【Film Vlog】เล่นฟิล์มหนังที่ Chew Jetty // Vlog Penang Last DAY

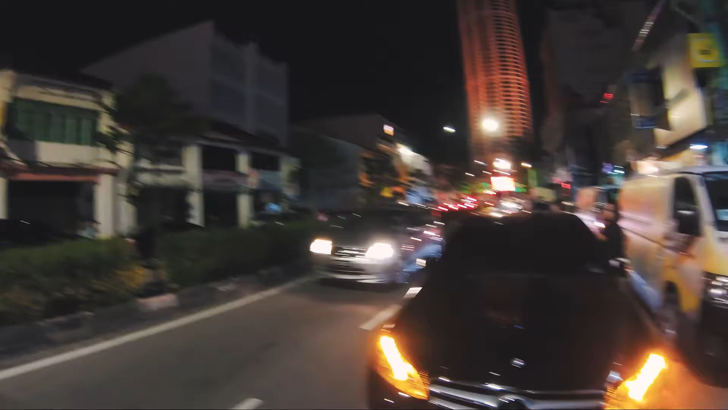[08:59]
มีรถมาจอดอยู่เต็มถนนเลยมีบีบแต่ไล่กันใหญ่เขาก็มารอดูไฟที่ตึกนี่นะครับนาฬิกาที่ไทยจะช้ากว่าที่นี่1ชั่วโมงเราก็ได้แฮปปี้นิวเยียร์ก่อนไทยได